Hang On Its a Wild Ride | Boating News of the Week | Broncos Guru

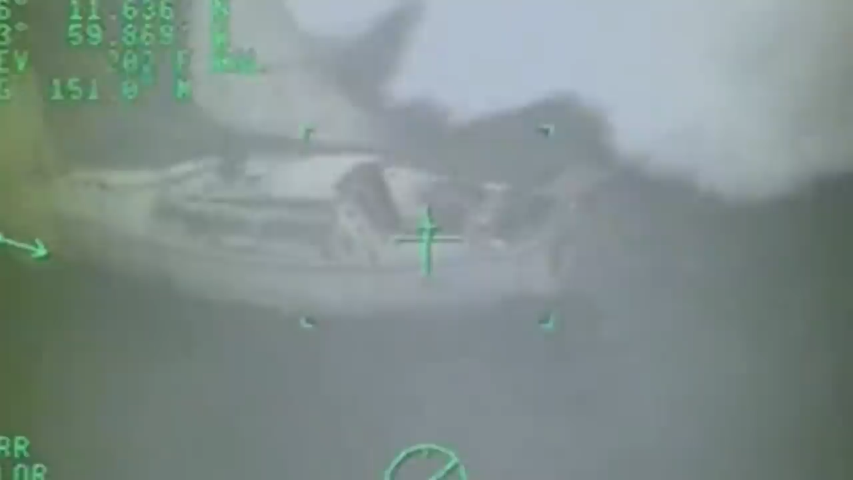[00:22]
where a sailor this past week found himself in a little bit of trouble when he got caught off the coast of Astoria in 12 to 14 foot seas and his sailing vessel became disabled.
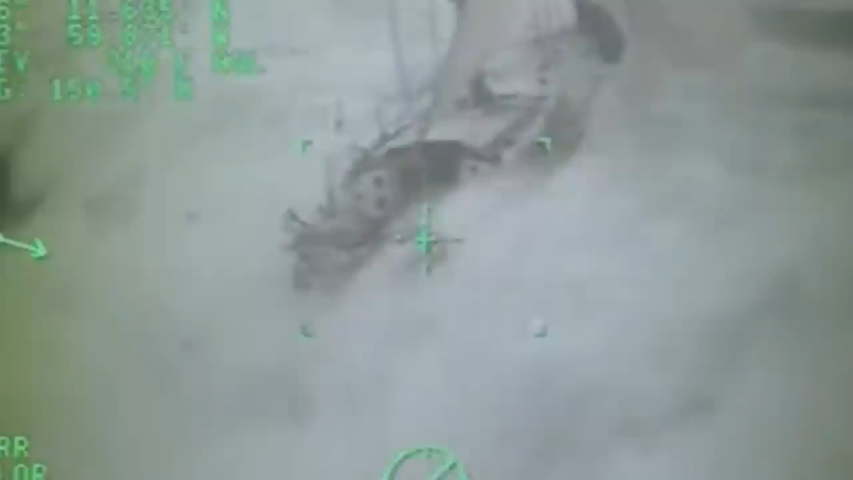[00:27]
Unfortunately, this captain at this point was unable to steer the vessel into the waves,
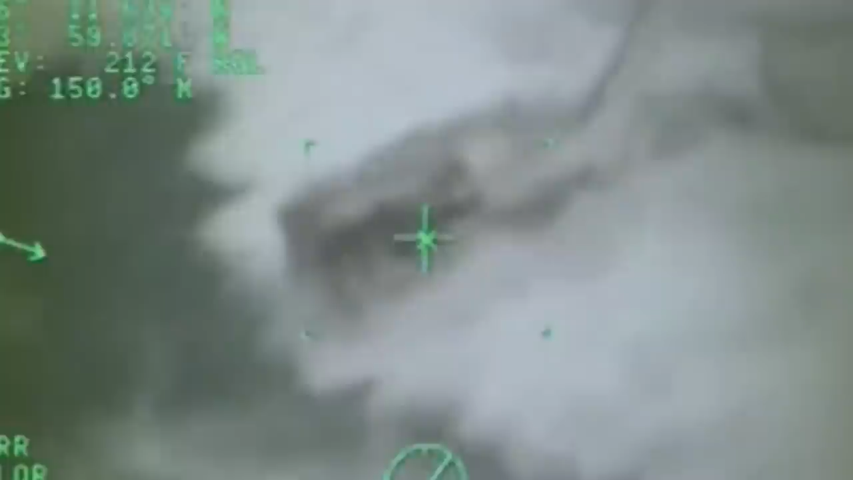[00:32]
causing this vessel to be broadsided in a monstrous surf multiple times, as can be seen in these images here. Fortunately, he had already reached out to the U.S.
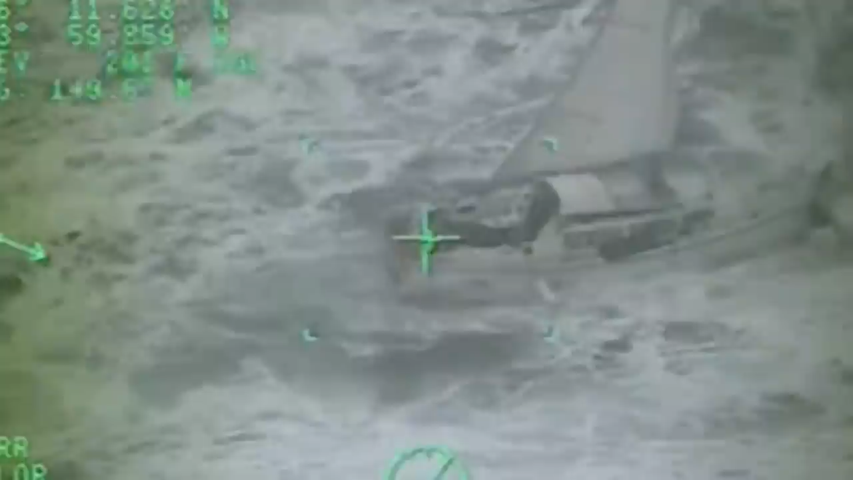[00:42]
Coast Guard and they were en route to try and rescue the gentleman from the sailboat.
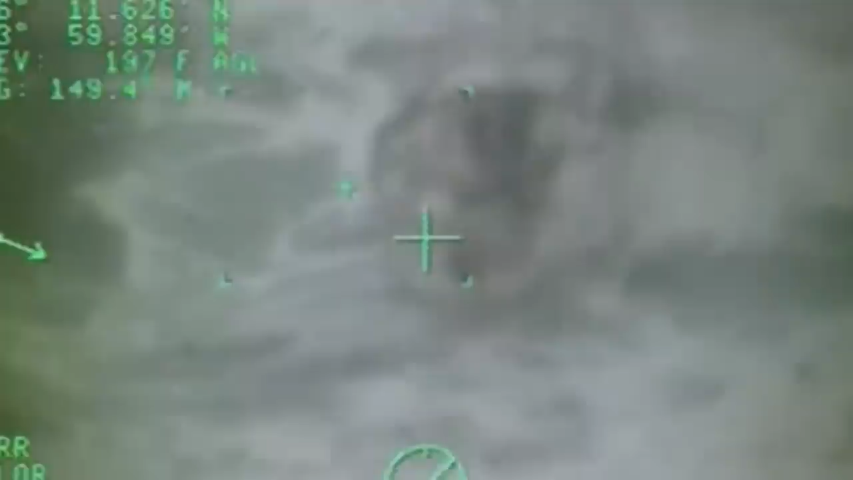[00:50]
After taking a pounding over and over again and determining that there really was no safe approach for the Coast Guard to approach his vessel to try and rescue him,